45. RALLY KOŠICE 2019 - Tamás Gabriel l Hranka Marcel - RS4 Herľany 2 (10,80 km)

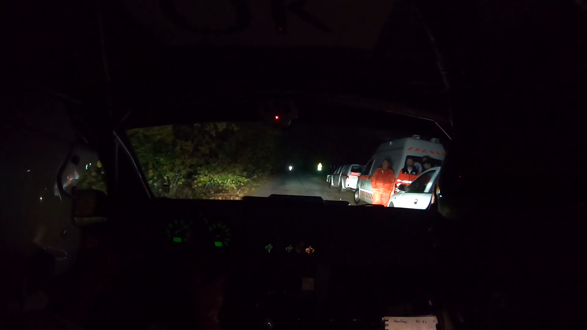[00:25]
Stať pravá 7, do ľavej 2 full.
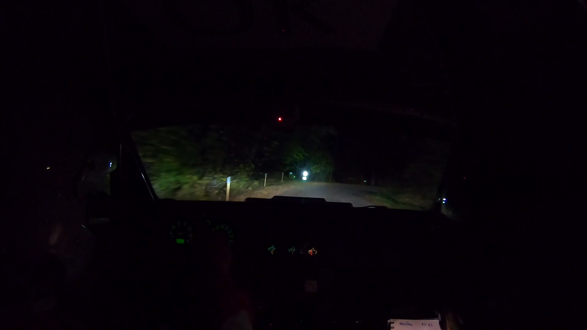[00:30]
Ľavá 2 full. 50 a bude ľavá 8, do pravej 2. Ľavá 8, do pravej 2. 70, horizont full. 50 a bude pravá 2, do ľavej 2, buffy ho. Dobre. Pravá 2, do ľavej 2.
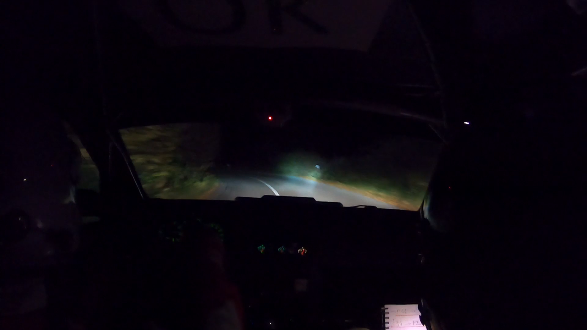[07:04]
Toto je kokocká stopa stále. Pravá 2, 2, 50, a bude pravá 2, 3, kočí ho a hneď ľava 8. Prava 2, 3, kočí ho a hneď ľava 8. Na ľava 8. 40 a bude prava 8. Prava 8.